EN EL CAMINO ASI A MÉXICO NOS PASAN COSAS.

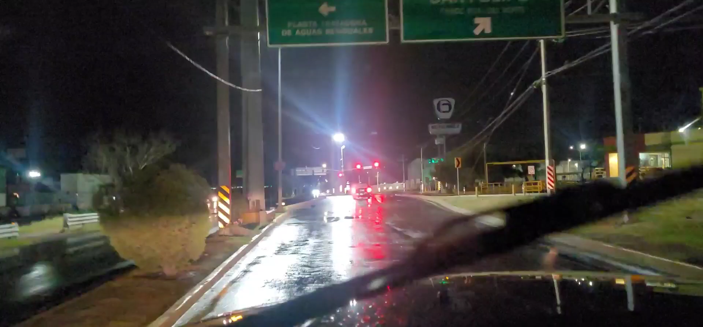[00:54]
Pues ya estamos aquí cuando son las 5 con 24 minutos. Estamos de la mañana, hoy sábado. Estamos aquí presentándoles un tour de mi vueltecita por acá. Que andamos ya en México. Obviamente, aquí está todo, parece pueblo fantasma, pero se ve tranquilo.
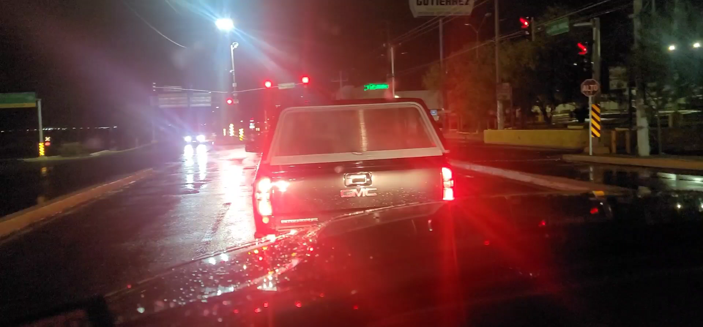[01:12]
Está todo tranquilo, no hay problema. Así que nos dirigimos hasta el estado de Guerrero, mi gente. Ya estamos prácticamente a solamente... Sí, todo va bien. Está lloviendo. Hay que tener mucha precaución en eso. Hay que manejar con frenos de motor. Porque la verdad sí está peligroso la carretera. Más aquí por estos lados, que es carretera chica de Angostita. No es como por otros lados. Pero estamos ya aquí en la frontera, mi gente.
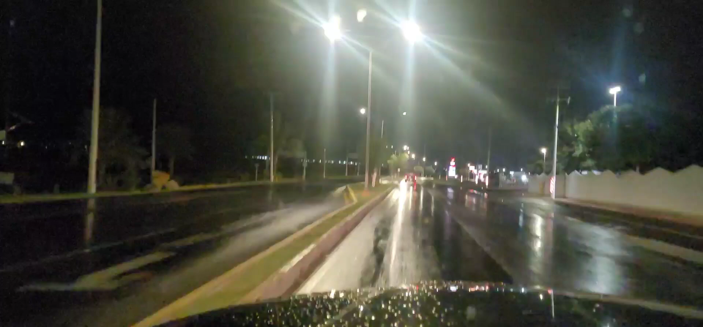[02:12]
por las calles de la frontera con México, Estados Unidos, México. Estamos bien, mira. Vamos a millonazo. Sí. Ahí está, grábale bien por ahí, porque si no, que no le cuente cosas que no digan. ¿Okay? Les cuento bien, gente, que hasta ahorita de maravilla, gracias a Dios, todo bien de maravilla. Nada más que la carretera está un poco resbalosa, muy lisa, muy lisa. De verdad, mira, ustedes pueden ver. Se ve bonita, ok. Les voy a compartir estos minutitos.
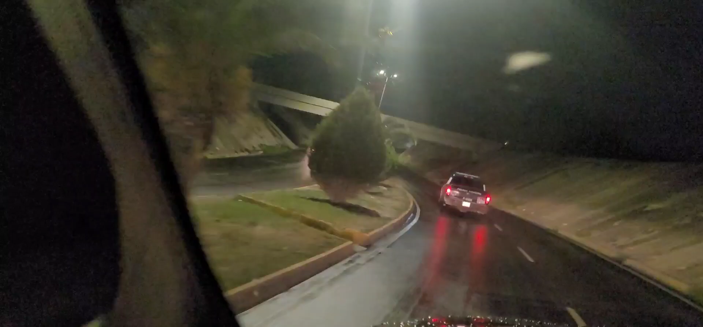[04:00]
Llevamos guardia, la policía mexicana según, ahí está, ahí vamos. Ahí vamos. La policía de la frontera de Piedras Negras, Coahuila. Así que mi gente, aquí vamos a Villanazo, ya estamos, ya pagamos, ya vamos ahora sí listos para entregar nuestro trabajo, ¿ok? Y llevamos guardias para la estrojera.
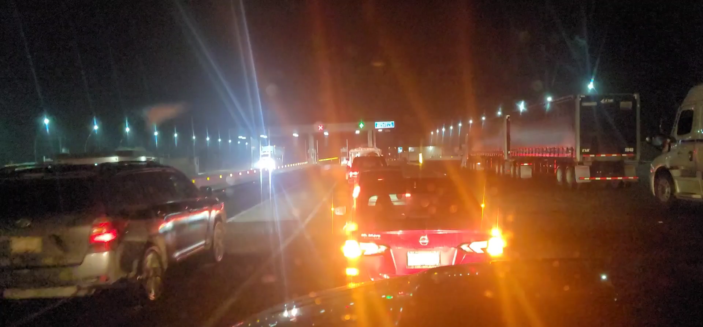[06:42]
Pero bueno, cada quien ve lo que quiere ver. Así que, y estamos aquí, mi gente, estamos aquí en, ya salida, ya estamos como a, le llaman el kilómetro 22, pero no, yo creo que es el más, porque ya pasamos el checkpoint, el segundo, pasamos el puente primero, luego allá se las van a ver, le revisan todo, checan todo, allí, ¿verdad?